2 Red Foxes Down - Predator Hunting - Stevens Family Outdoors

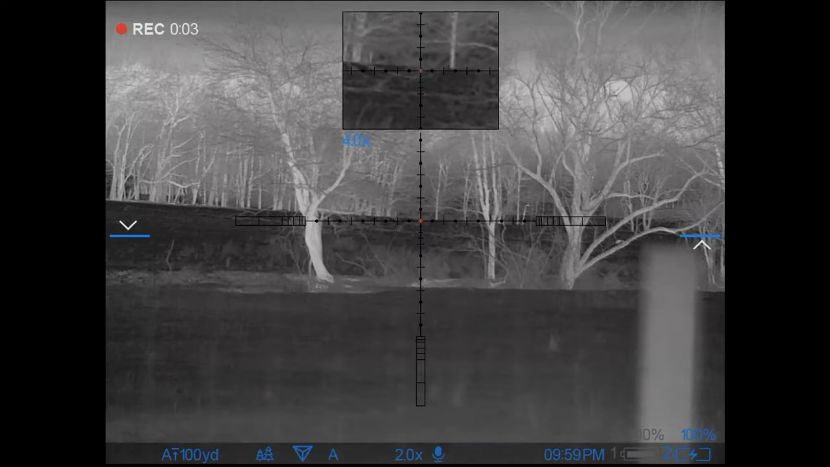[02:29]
Just damn, stay standing right here. It's good right here. No, I gotta go here and watch. Okay. Tommy, keep an eye on him.
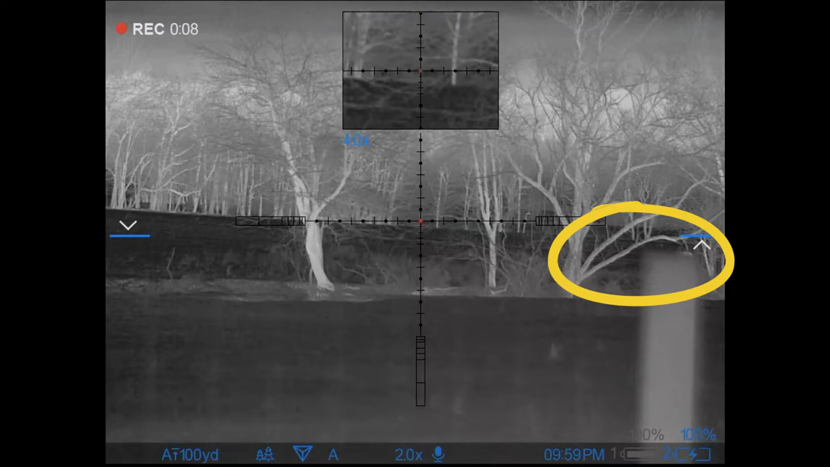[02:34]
Is he looking at his dad? Mm-hmm. Okay, I'm gonna sneak back. Go over here.
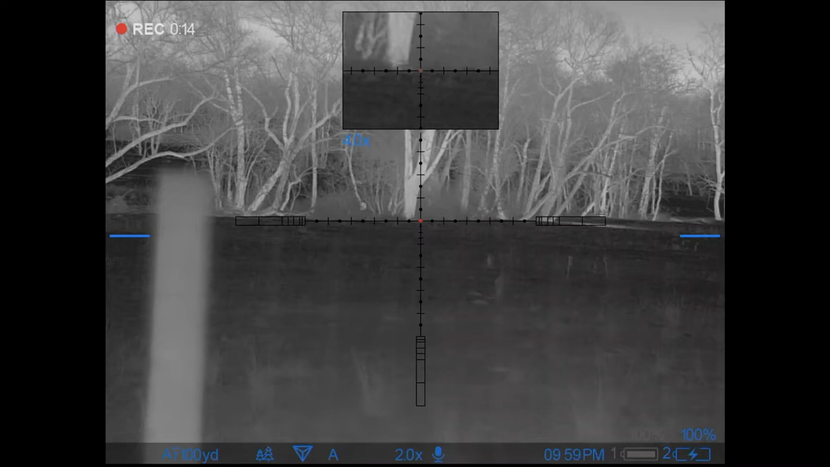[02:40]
Now he's going on down the creek. Get over here, Trey.
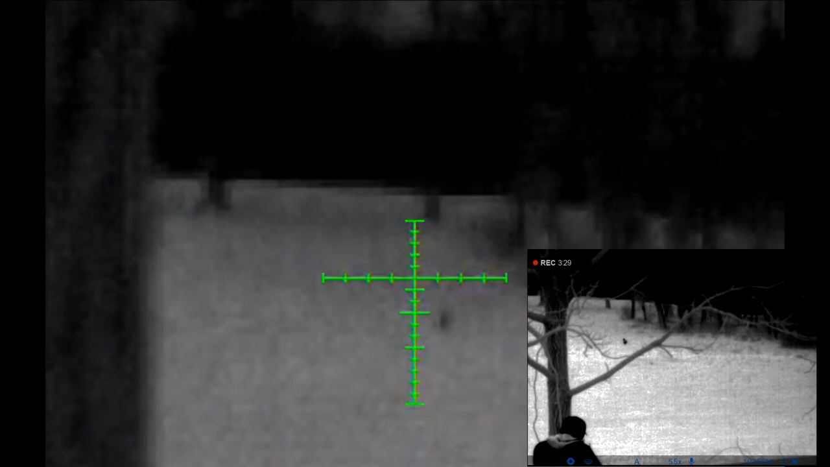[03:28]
Got him. Got him that time. You got him. He's done. Great shooting, pal. He's done.
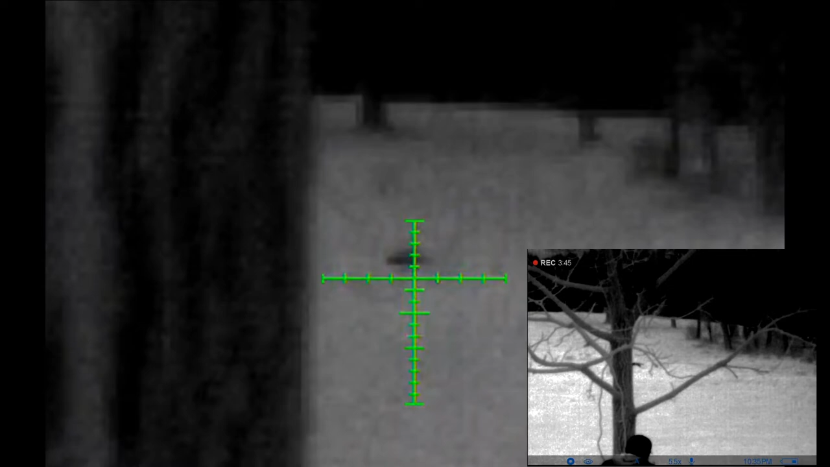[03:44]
You're coming.
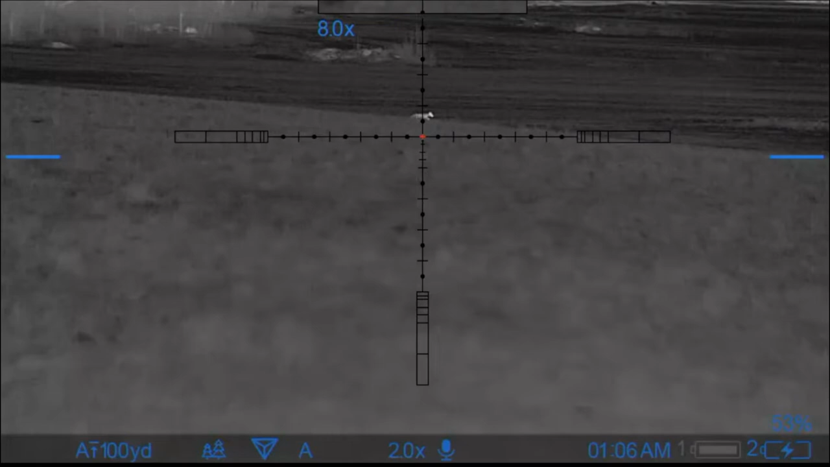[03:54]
Okay, I see it. You see it? Yeah. Wait a minute. Not yet.
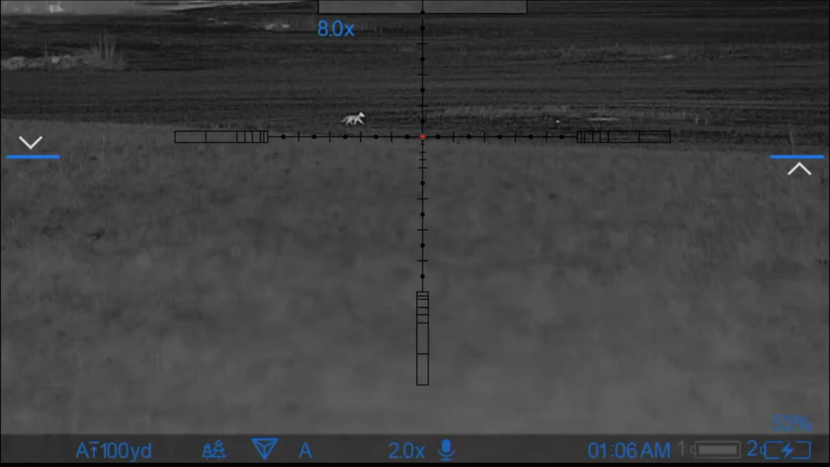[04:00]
It's a box. Wait a minute. Shh, don't move. Don't move. He's looking at you.
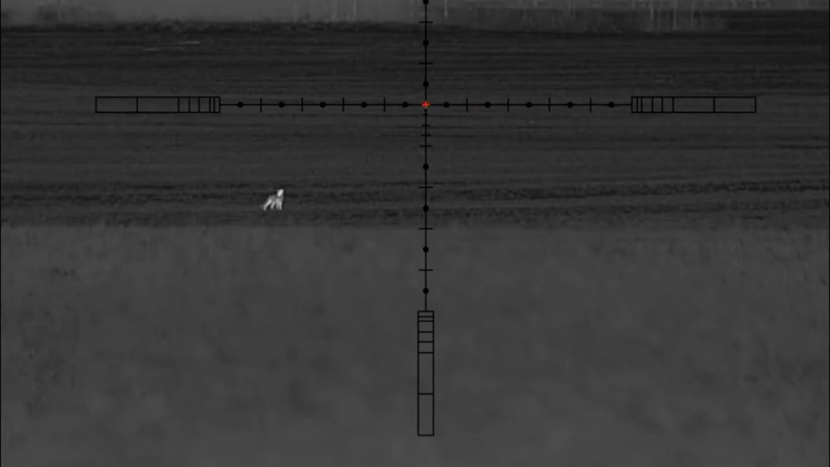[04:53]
Not yet, no. I want to get him on up here.
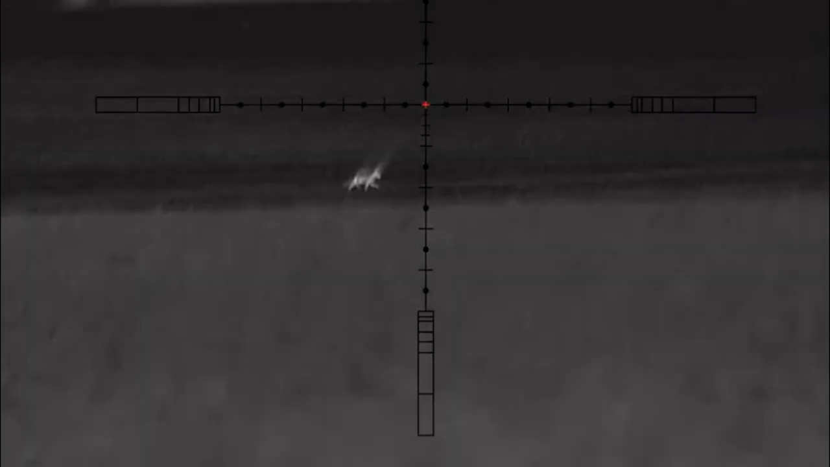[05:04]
He's going to leave me. No, he's not. He's sitting.
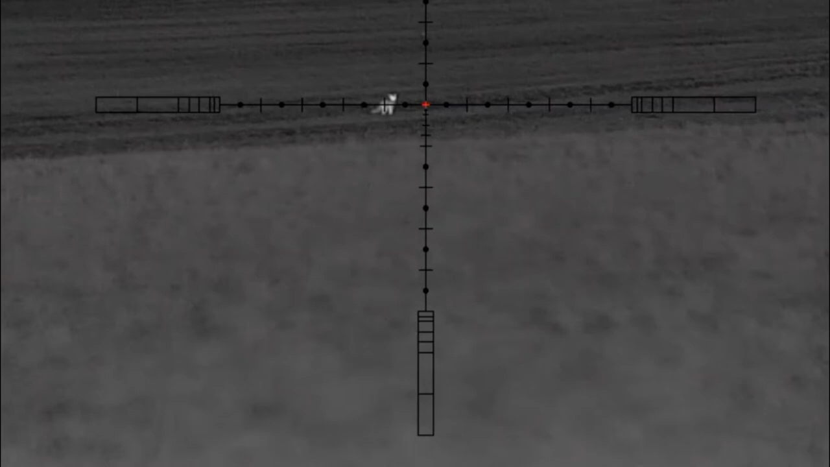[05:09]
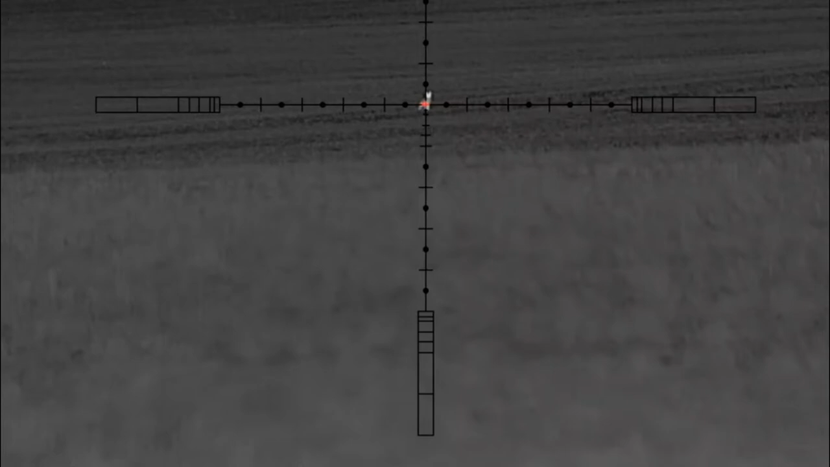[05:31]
The female. Luke, check over here. I can't move. Let him go. Just let him go. He's leaving, guys. Let him go. You gonna take it? Nah. Nah, let's wait.
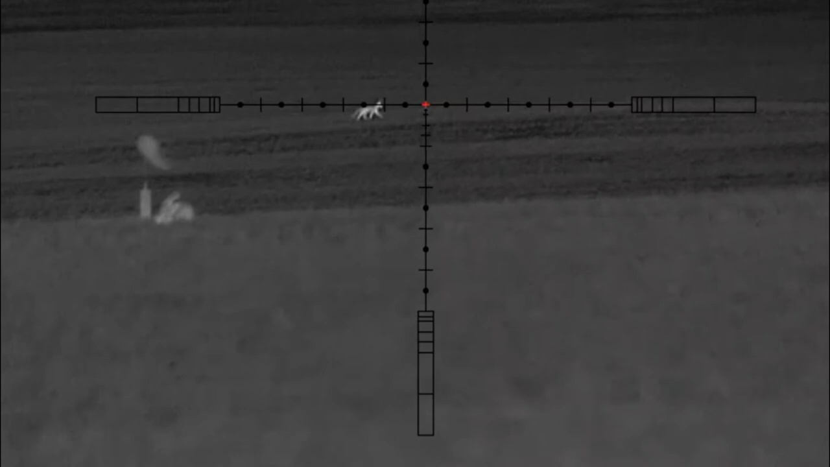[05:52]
Easy shot. You ready? He's doing this.